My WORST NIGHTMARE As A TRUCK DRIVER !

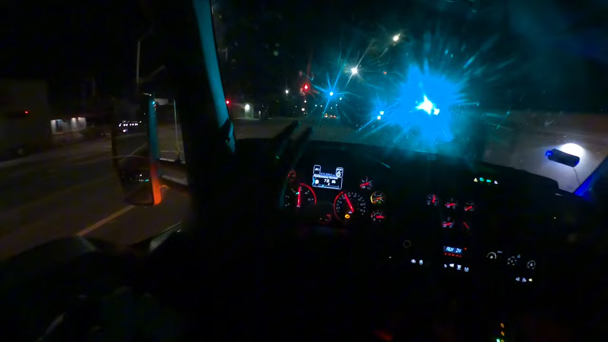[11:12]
i called them and they told me just to back into door 13 so let's see if they if they're about the word so let me pull up real quick this is what i hate about selena's now
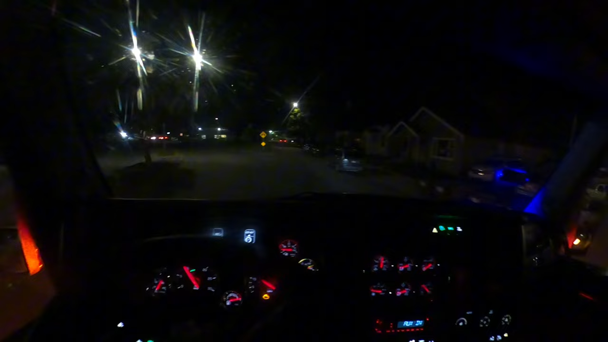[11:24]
you gotta pass through all these little streets and just be careful you know and during the day man this streak is super packed right now it's it's kind of calm yeah it's calm but still i like to drive with no traffic you know being a truck driver you can't really get what you wish for